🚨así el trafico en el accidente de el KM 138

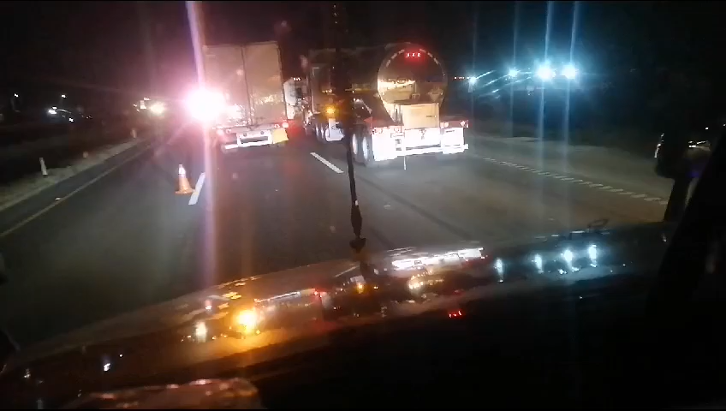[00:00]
Bueno, el Ciccropox, ahí está, pasamos el 5 informativo, todavía es, bueno, pensé que la fila aumenta era por lo del 142 que habían mencionado ahí en Palmiñas, pero creo que no, era el, es el de aquí, del kilómetro 130 y actual, para decir, todavía está la Guarda Nacional, tiene que secuestrar para ver el carril de alta,
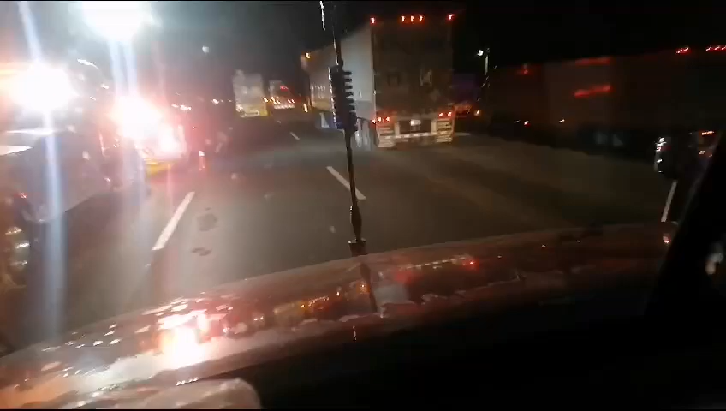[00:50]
bueno, pero vaya, ahí está, ahí está, el ciclo informativo, y para que le apliquen, la poesita de la paz y el día, bueno, se ve que todavía va para largo y tendido en mi eco, pero bueno, saluditos, seguimos hablando con toda la actividad del mundo, hacia el norte, cuídense mucho, bendiciones al millón, para todos los notitos, ánimo, es con todo menos con miedo, eh, siempre para adelante, nunca para atrás, ni para darle agua y la dijeran.